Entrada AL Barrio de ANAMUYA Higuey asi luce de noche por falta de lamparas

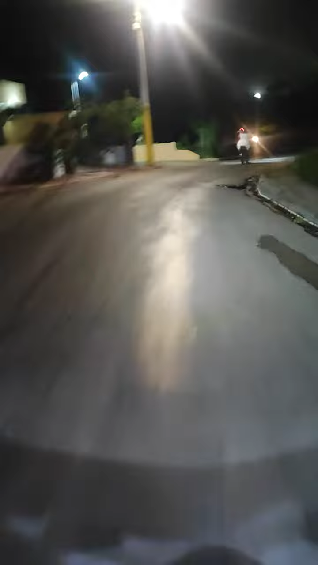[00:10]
público televidente que sigue en nuestro canal en YouTube. Estamos presentando la famosa entrada de Anamuya.
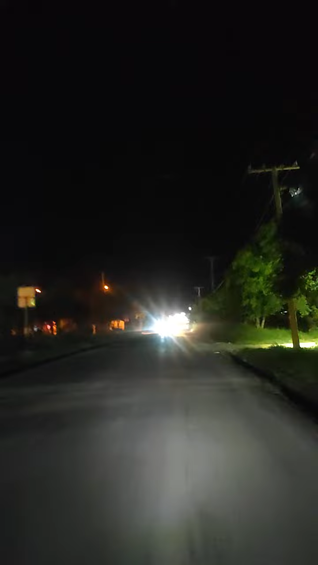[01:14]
Está oscuro porque la calle no tiene iluminación, se ve claro por el reflejo del reflector de esta pasola. Miren donde están los motores, hay una lámpara, miren ahí la comunidad, vida católica, vida católica.
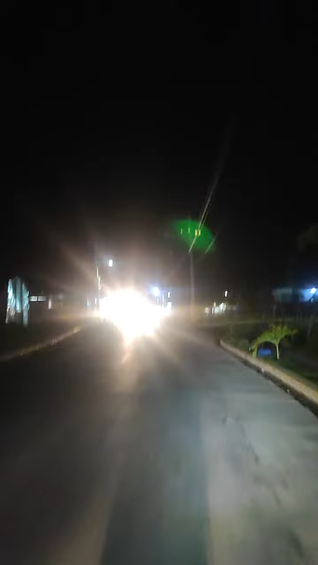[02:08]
Fuerte y Manuel Salvador o el gerente de Ede Este, por favor, tomar carta en el asunto y venir. Miren esa lámpara, luce apagada acá. Esa lámpara, ya por lo menos en la delante hay dos o tres lámparas que por lo menos resuelven. Pero hay que hacer un operativo para el iluminado del sector.